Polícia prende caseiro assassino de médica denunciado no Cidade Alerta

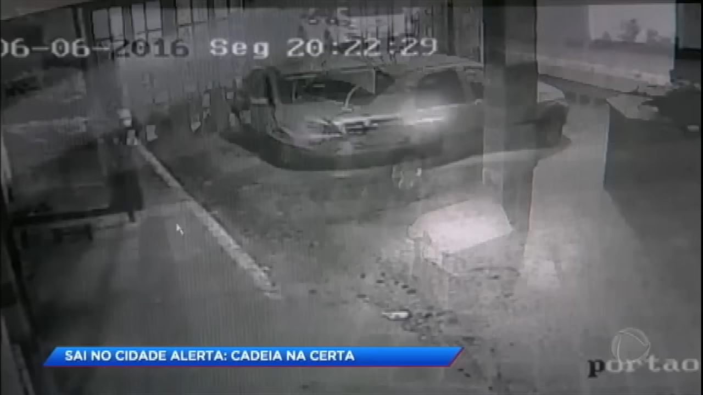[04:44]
E outra, por ter roubado o carro dela e alguns objetos, como televisores, computadores,